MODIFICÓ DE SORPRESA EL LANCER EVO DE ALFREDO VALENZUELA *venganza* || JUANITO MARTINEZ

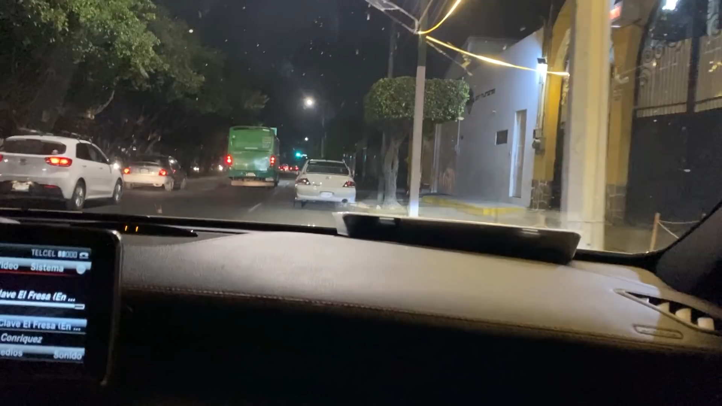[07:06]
Amigos, vamos llegando aquí a GT Tuning. Vean el Evo solito, me vas a pegar una vergüenza, carnal, porque aquí está solito.